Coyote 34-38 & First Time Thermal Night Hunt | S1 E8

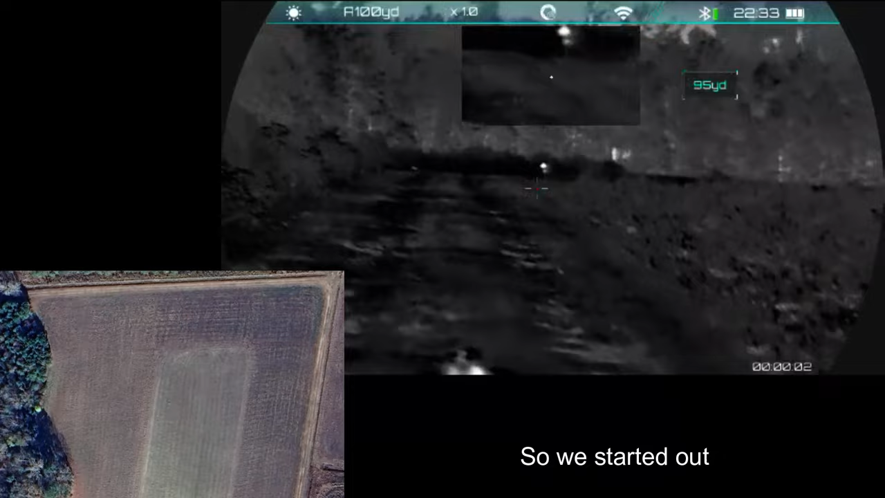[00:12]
so we started out on the entrance of this property and did some loan house and group house and got a few to talk on the other end of the property so we made a move through the wood line to pop out on the other side of this little field
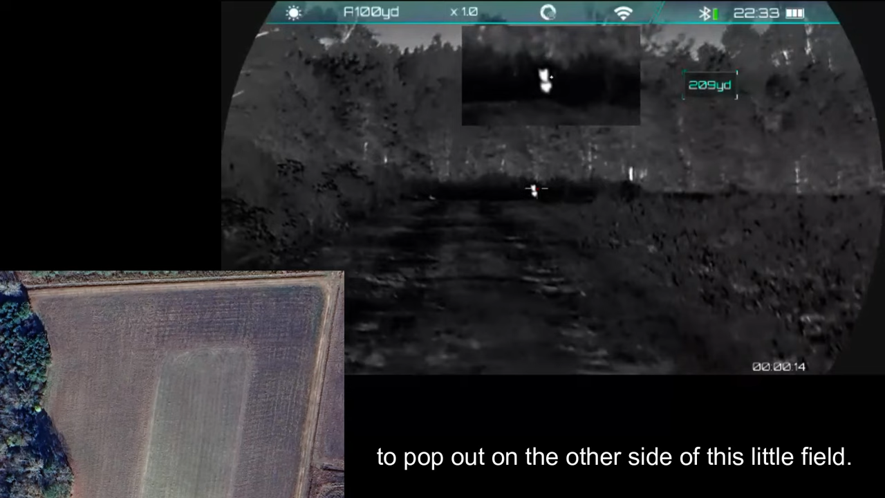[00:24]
and as you can see here this kind of corner we were in and on the whole other
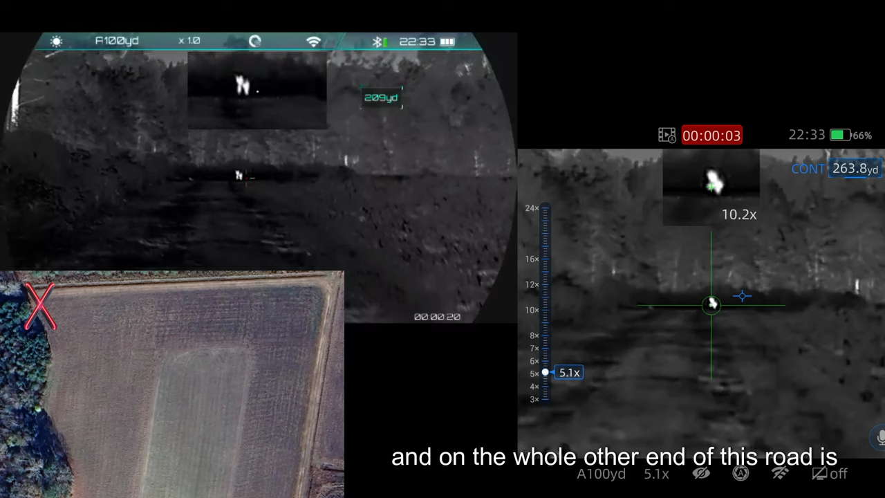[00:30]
end of this road is where this coyote came popping out so to the right side of us was all
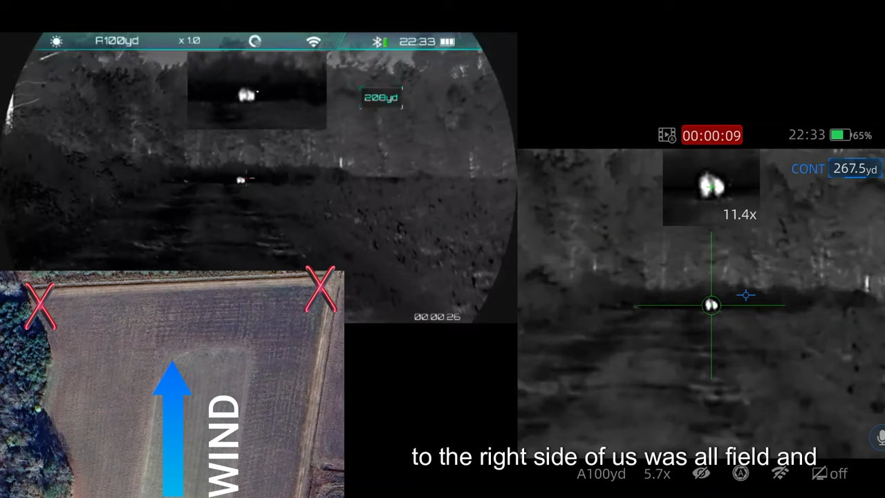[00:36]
field and where we were the moon wasn't lighting us up too bad but we had the ability to kind of
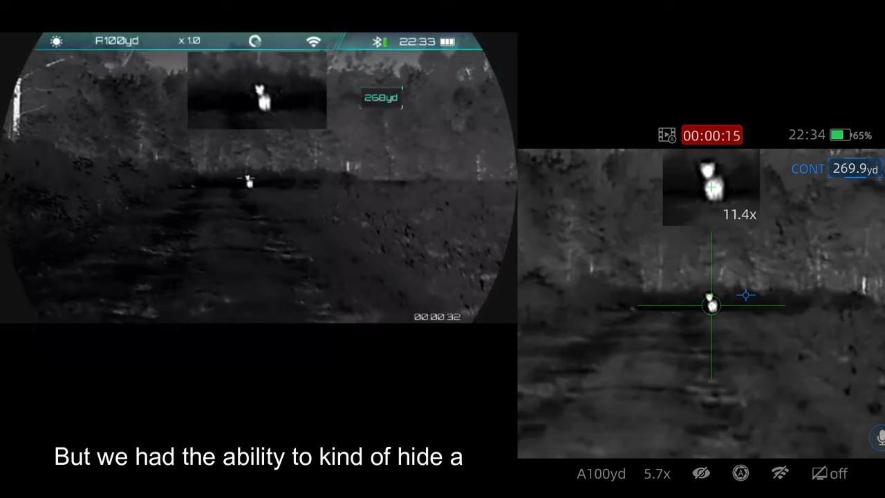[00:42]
hide a little bit well this one started walking directly down we picked it up right before we're about to leave i started scanning
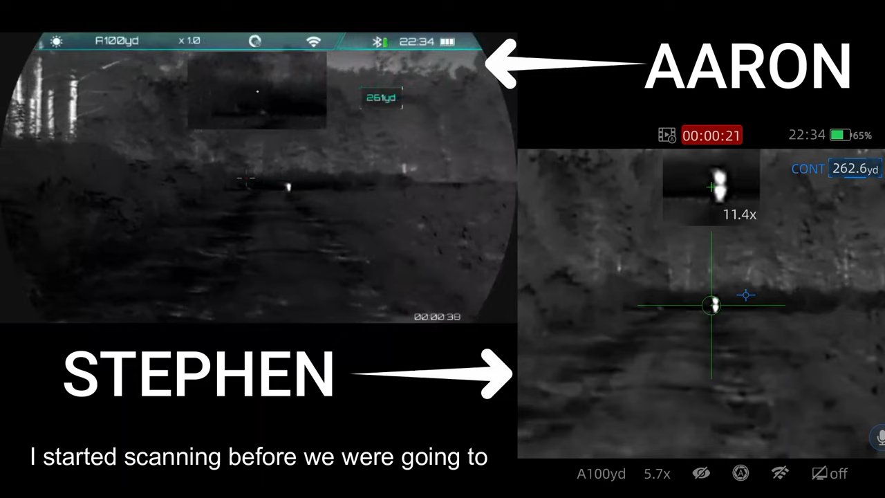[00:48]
before we're going to move to our next set and saw it pop out of the wood line so we just stayed still i played some really low
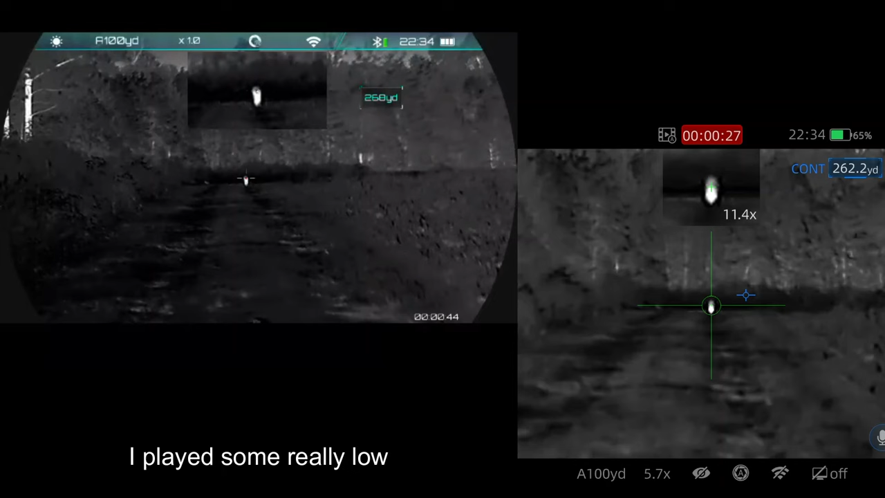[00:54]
rabbit calls just to kind of get it coming in a little bit more and a little bit more and as it would stop i would kind of turn it off and the curiosity kind of got the best of it and it kept coming and coming and well right there at the very end
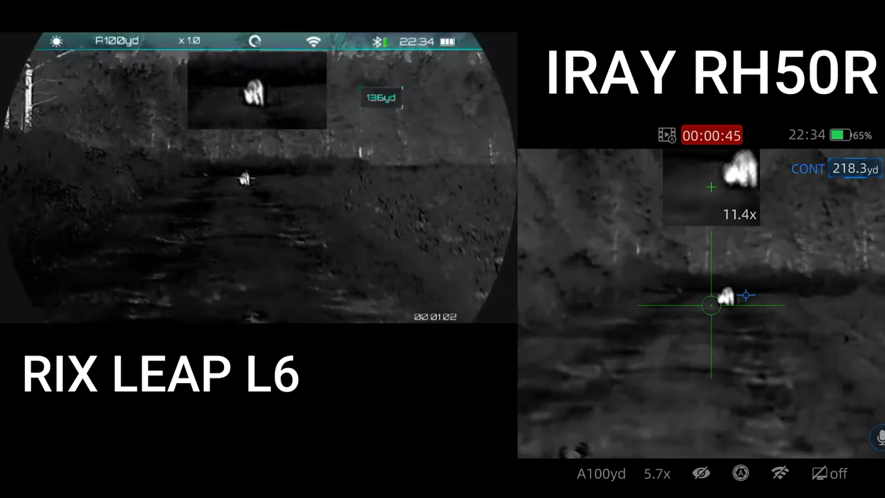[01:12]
you can see where that coyote kind of stops and looks at us well i was kind of adjusting my tripod a little bit and we figured us that's going to be out of time to take a shot and i think that coyote was like right at 70 yards
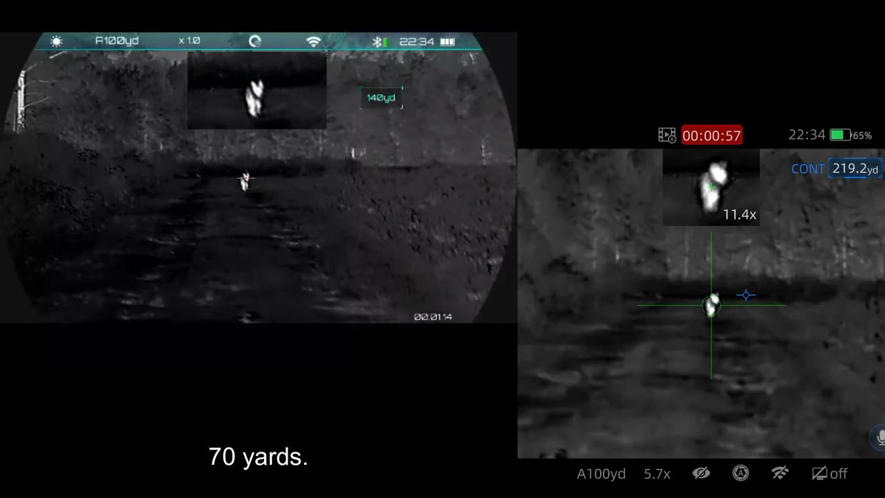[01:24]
and you can see right here at the very bottom of
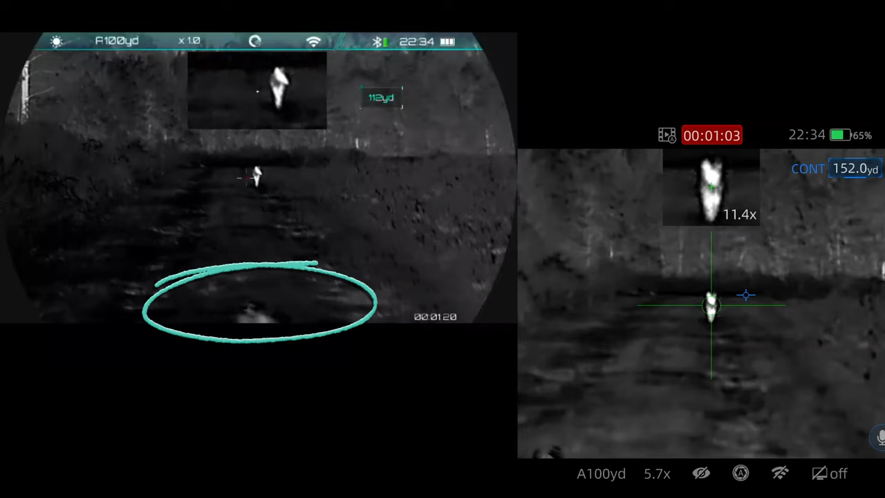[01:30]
my scope that's actually where the call is at so the call is directly facing that coyote
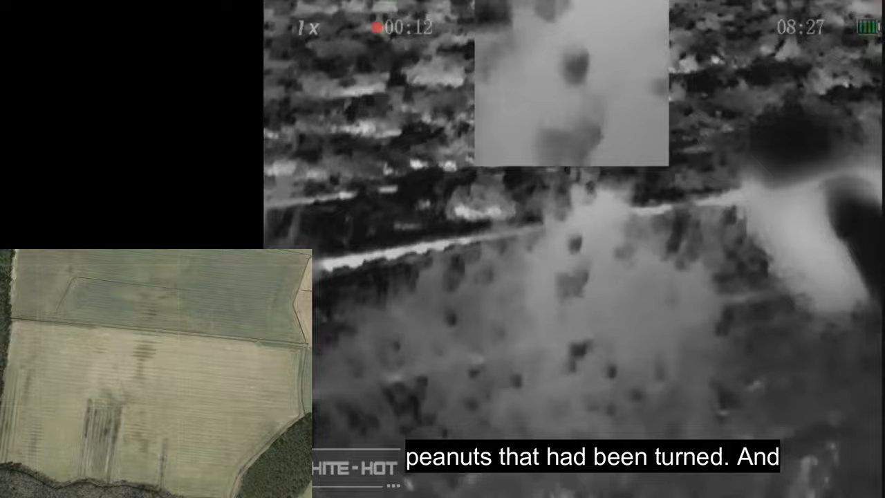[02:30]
turned and then what we didn't know is on the other side of that was actually a cornfield
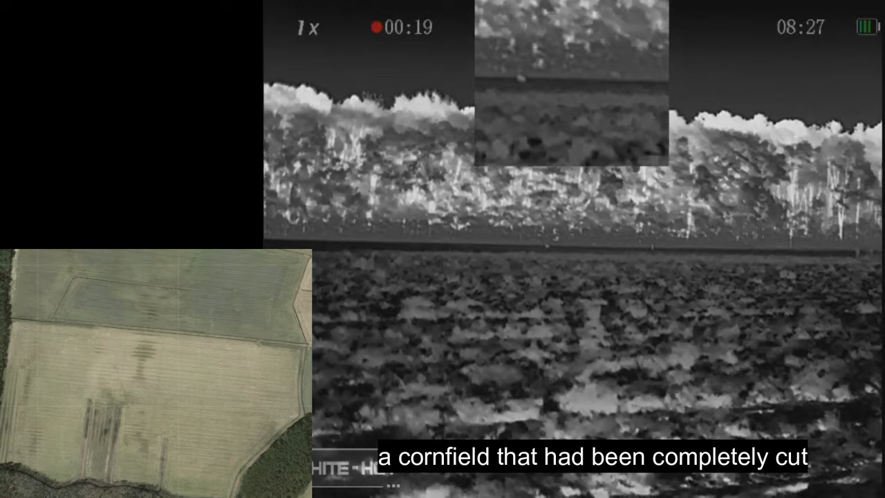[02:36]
that had been completely cut and mowed well we parked out here in the middle and as
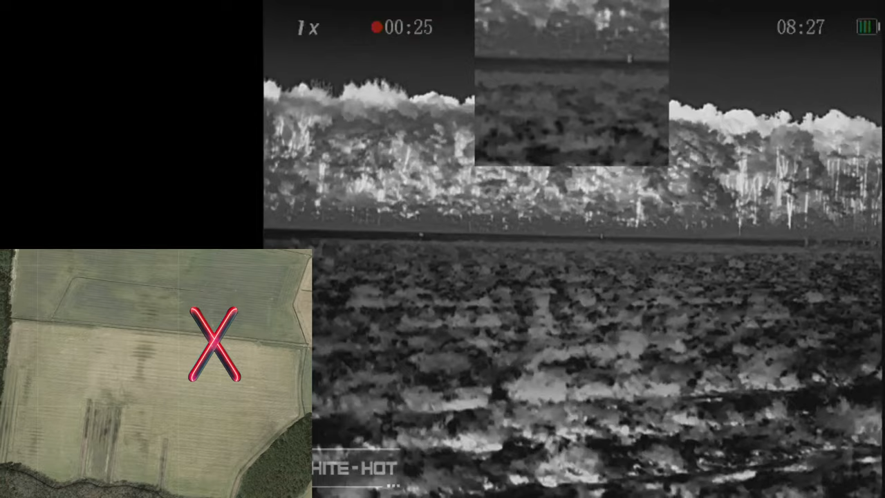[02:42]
soon as we did started some group howls and a lonely
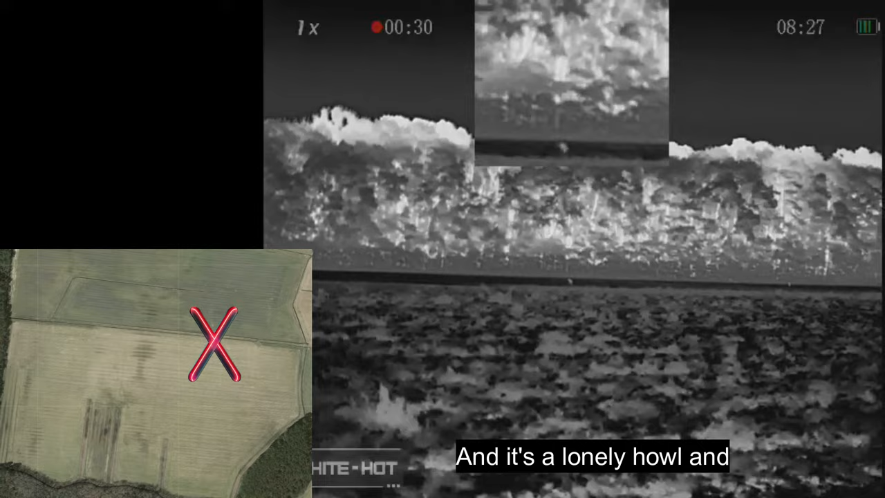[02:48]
howl and they started lighting it up well i picked up here on the st6 two way off
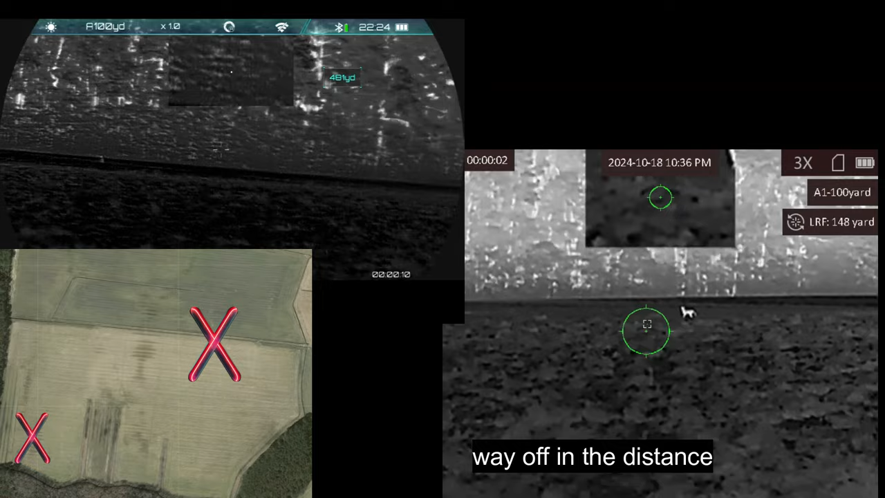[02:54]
in the distance coming in and i think this just didn't work out like
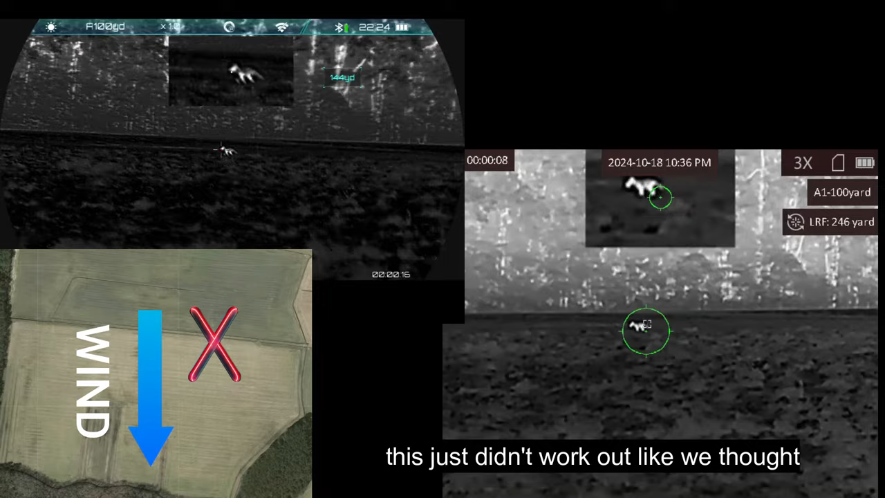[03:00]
we thought it would they were trying to work downwind of us i was really hoping they were coming a little closer but what we didn't
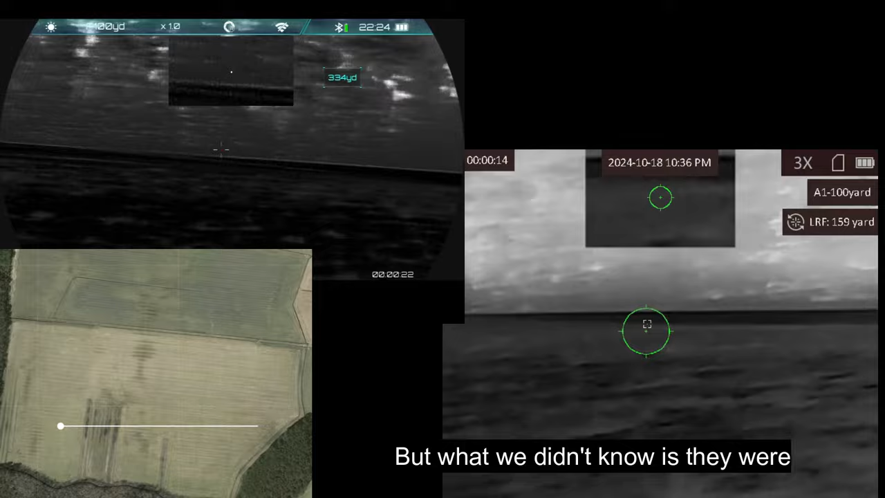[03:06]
know is they were running directly down the area where the peanuts meet
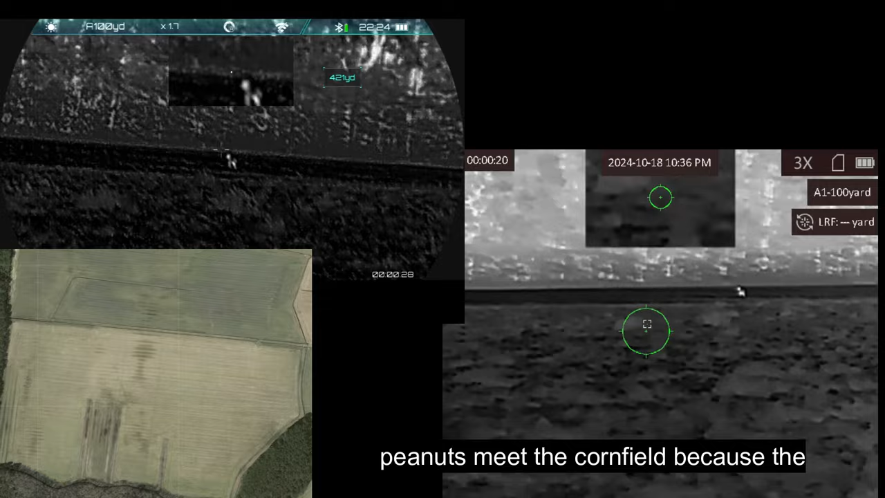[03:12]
the cornfield because the peanuts at this point had been picked they had only been rolled and the cornfield was completely